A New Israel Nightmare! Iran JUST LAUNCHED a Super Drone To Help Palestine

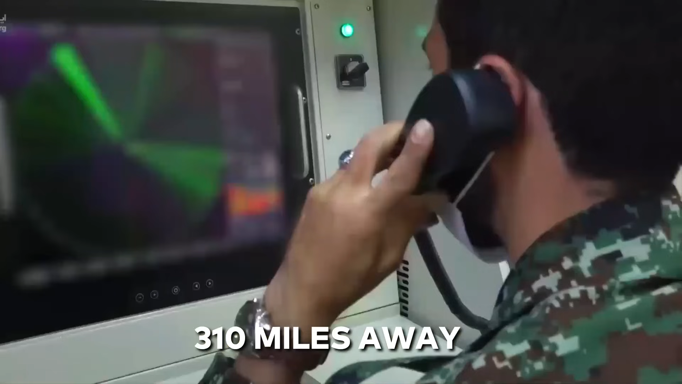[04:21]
and a ground surveillance radar that can cover 310 miles.